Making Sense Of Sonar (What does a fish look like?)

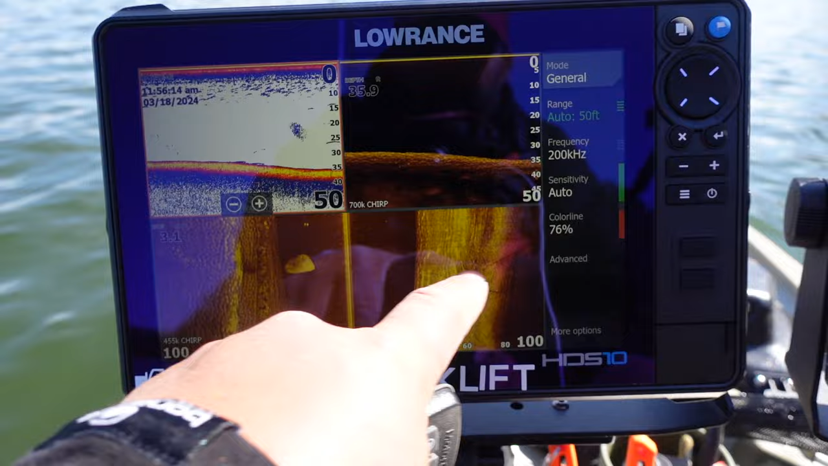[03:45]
That's a tree that's hanging off, that's leaning, that's falling off the bluff wall. And there's another tree right there. I mean, that kind of stuff is so easy to miss. Now look right here, you got a ball of bait fish and two fish right there. So let's turn around. And that was to my left. I'm going to try to guess at about where they're at. I'm going to, I'm turning and I'm heading straight back to where I think they are. And I've got a hundred feet. I can see, uh, this is what, 40 feet, 35 feet deep.
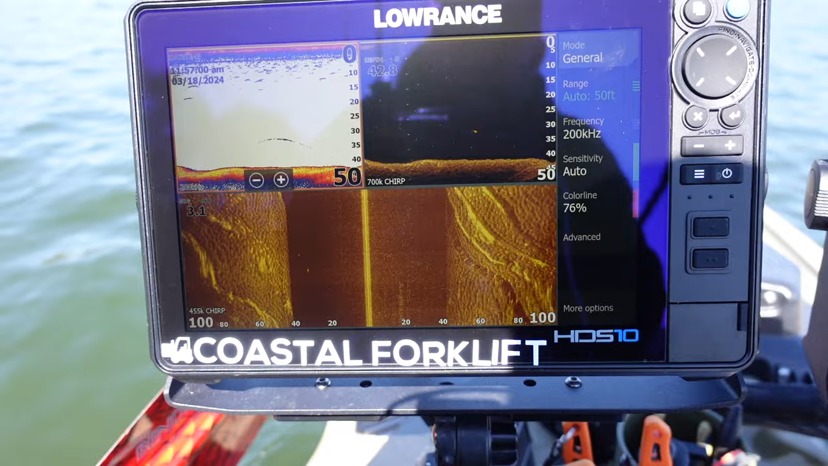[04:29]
So I'm heading over that way and see if I can scan past them again, there's another fish right here and it's all by itself. I look for bass when, when they're, when they're chasing balls of bait fish or bait fish out in, out in the open, I look for signals that are,
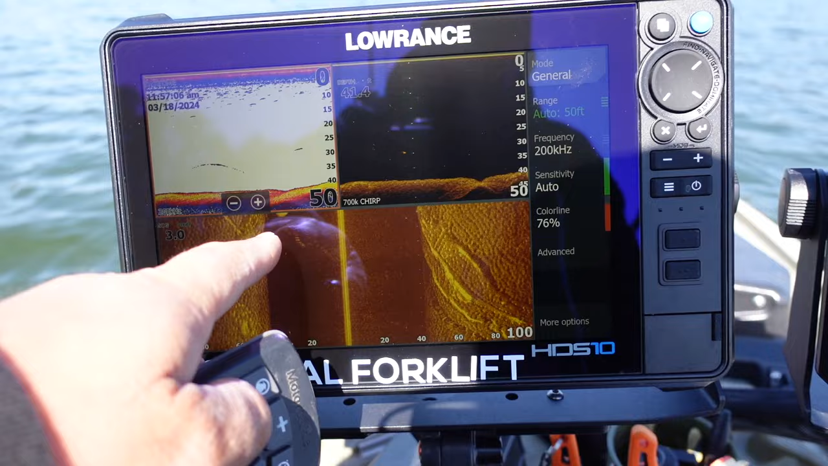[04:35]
are near, uh, balls of bait. Cause a lot of times they'll just follow them around.
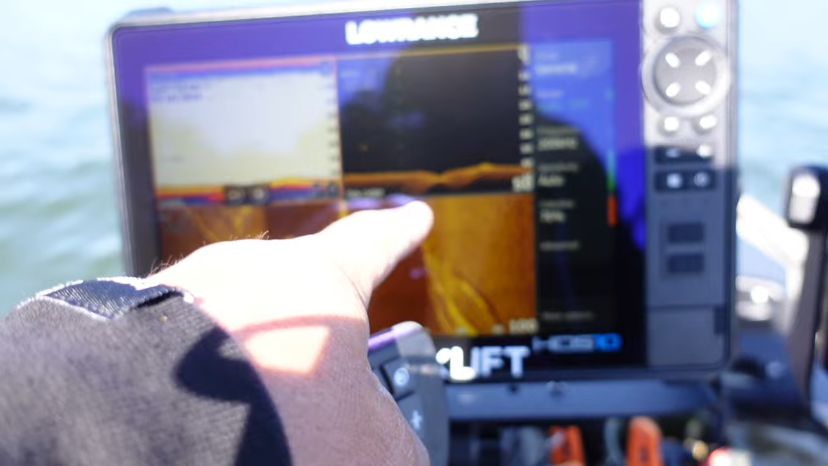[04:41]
See this right here. All right. So we're coming along the edge of a bluff wall right here and there's a tree that's hanging down and
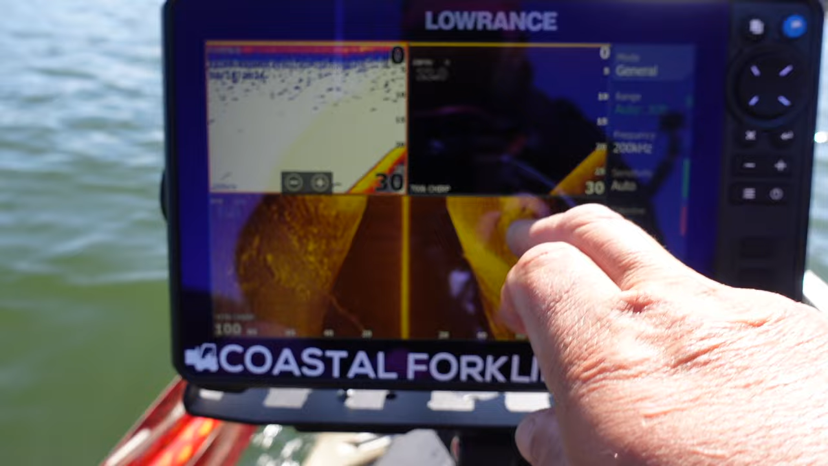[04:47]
another one right there that's hanging down on the edge of the bluff wall. The bluff wall is about 40 feet away. Okay. And then we're coming along.
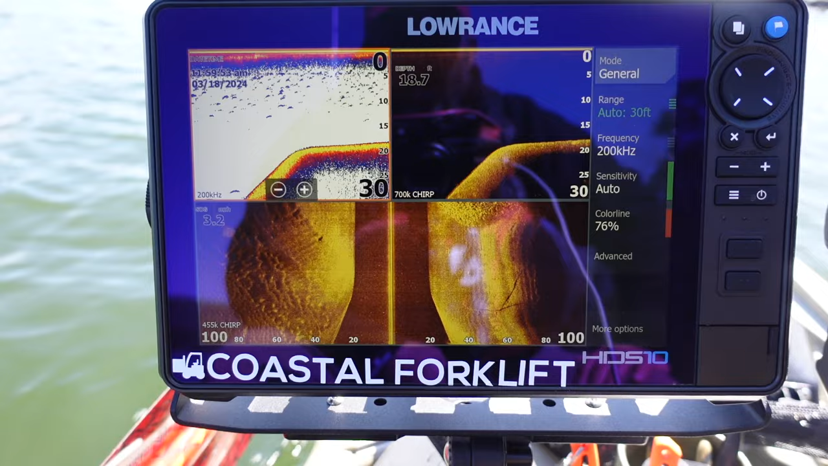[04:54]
This is all rock off to the right. I'm actually going along a, a, a, a dam right now, a rip rap dam.
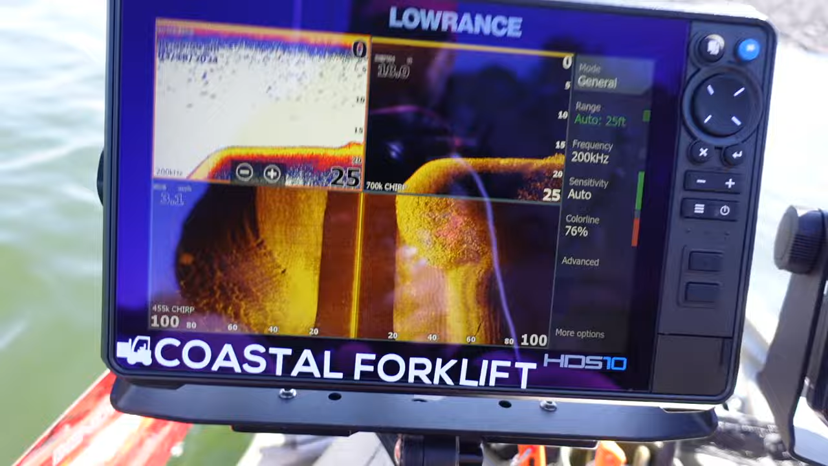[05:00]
So that's all that is just chunk, chunk rock. And it's on my right. I'm going right on the edge of it.
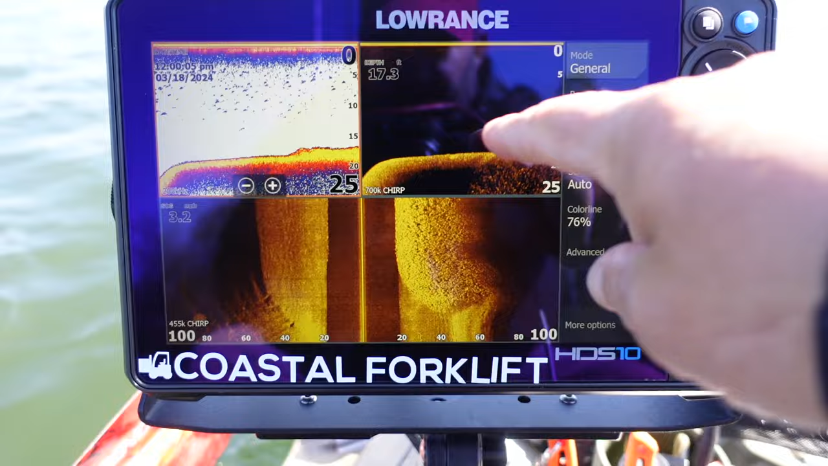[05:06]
See, it's, it's underneath my boat. Both of these signals are underneath my boat and I'm riding along the deep edge of it. And I don't expect it. It's hard to see fish in here unless they're suspended.
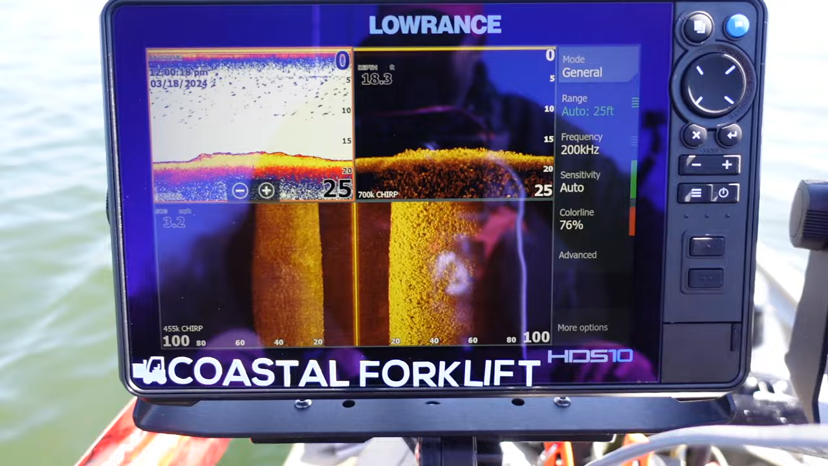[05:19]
And so what I'm looking for is I'm looking for little dots that are just barely off of that line right there.
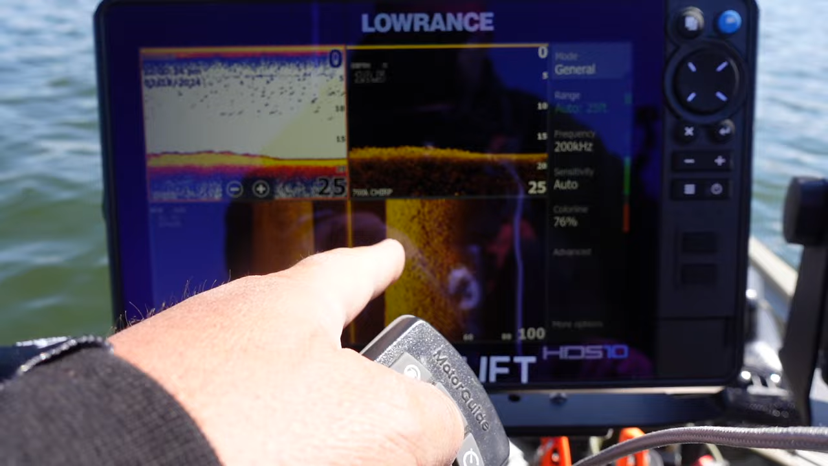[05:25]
Cause that's that, if they're, if they're up off the bottom, you'll see them at least, at least if they're four feet in, you'll see a little dot.
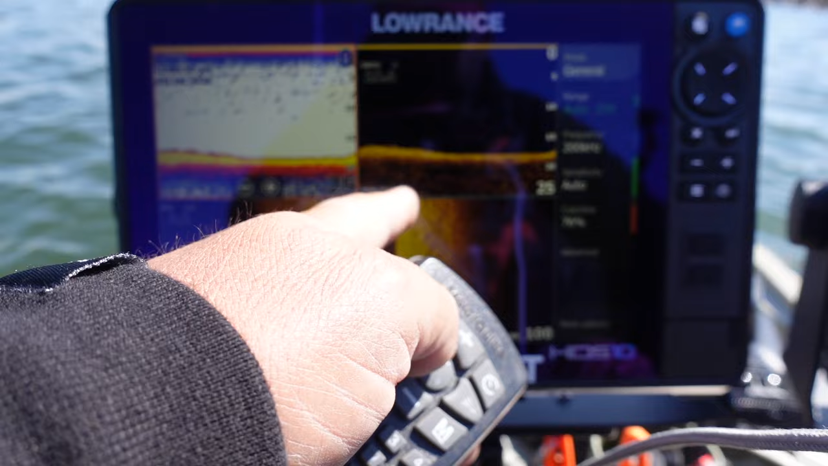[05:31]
Like here's one right there that's suspended, but it's, it's probably shadow wise. It's probably right here. Hard to tell. It's just one of those things where if you see dots, there's fish in the area. Hard to tell whether they're bass or not hard to tell exactly where they're at. Cause there's so many shadows right here. You can't see. And typically when you see something suspended off there, if it's like clear, clean bottom, you can look over and see a shadow. If you zoom in a lot. And typically when I'm looking for real big detail, I'd zoom,
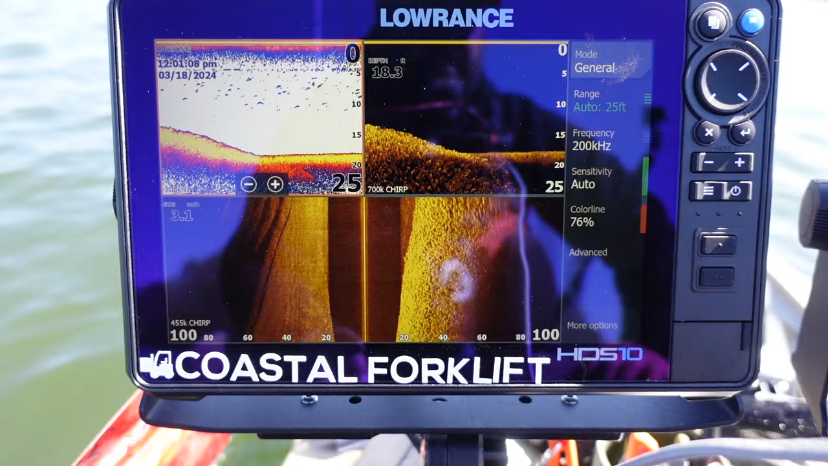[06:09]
I go down to 60 feet or even 50 feet to look for a lot of detail, but I'm not, I'm not looking for detail right now. I'm just looking for stuff. So this is a really, really long dam. And if I saw bait fish suspended out over top of the, over and out here, there's a little fish right there.
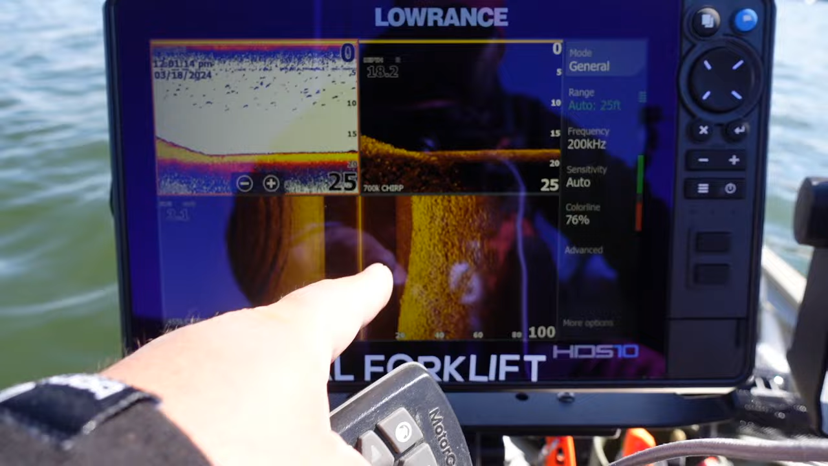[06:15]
See the shadow? There's a shadow right there. Um, but if I saw, um,
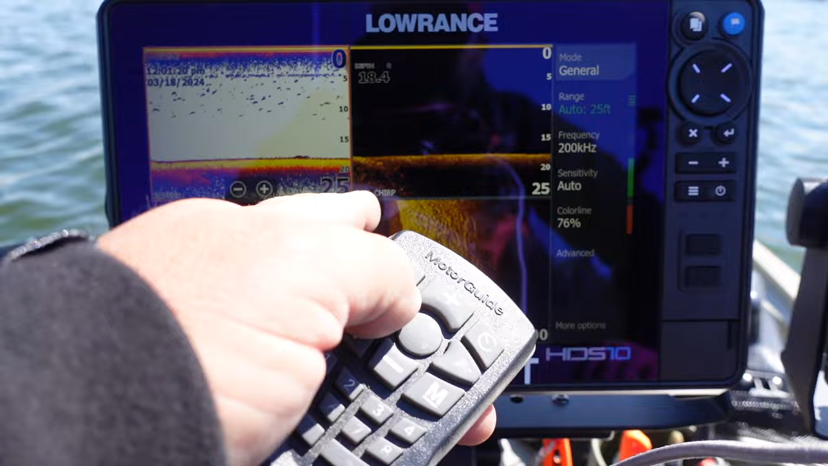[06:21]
if I saw bait fish, then I would be more excited about fishing this riprap. But this is also where bluegill hide out and you can't see the bluegill in that riprap either. So it's still something good to throw at. And a lot of fish get caught off this riprap on this lake.
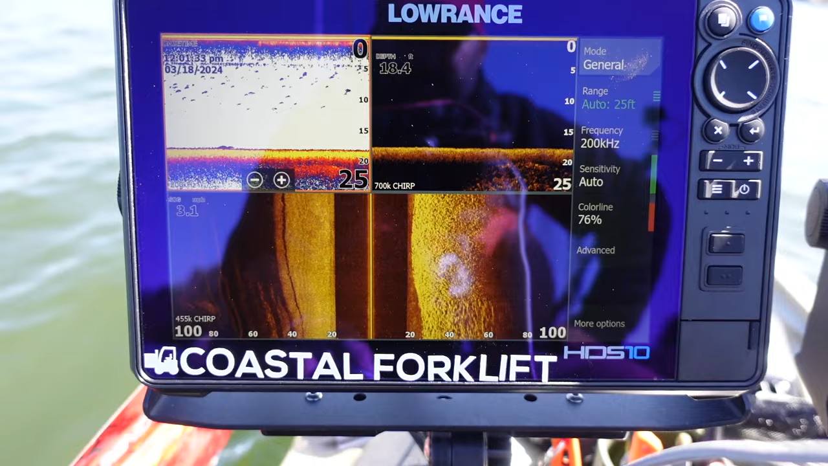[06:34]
So, all right. So see, look right here. I'm going to zoom in. Let's see if I can zoom in. Yep. Come on. Let me zoom in. If I don't stop the boat, I'm going to run into something. So I zoomed in. Let me see if I can find out. Okay. See that little dot right there?
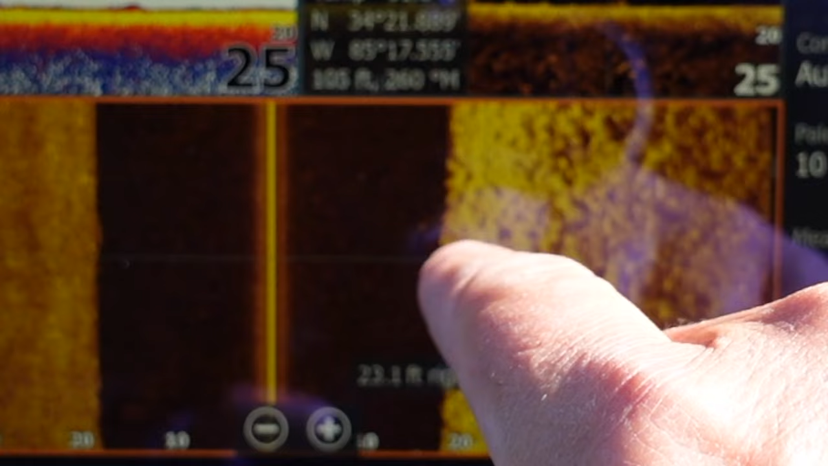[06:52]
See that little bitty dot right there? That's a fish that's suspended somewhere along here above the riprap.
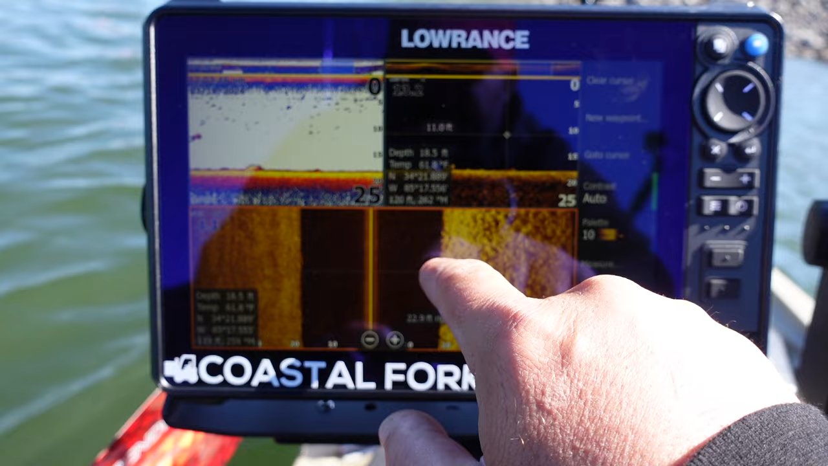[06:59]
Okay. It's not a very big fish, but that's kind of what you're looking for. All right. So look over here. You see all these little potholes and stuff like that and how it's a little bit darker. It's also going downhill a little. So that's soft bottom and this is hard bottom.